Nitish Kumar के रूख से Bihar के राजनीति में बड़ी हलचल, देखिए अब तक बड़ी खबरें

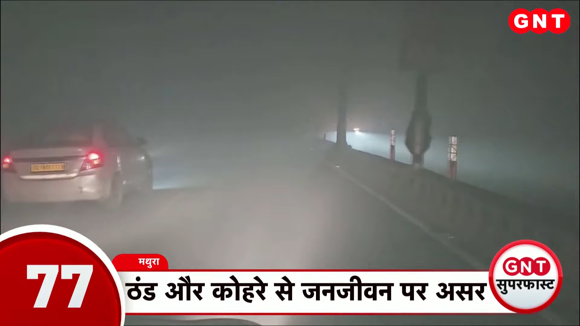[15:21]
उतर भारत के कई इलाको में कडाके की ठंड और कुहरा मतुरा और आसपास के इलाको में आम जन जीवन पर असर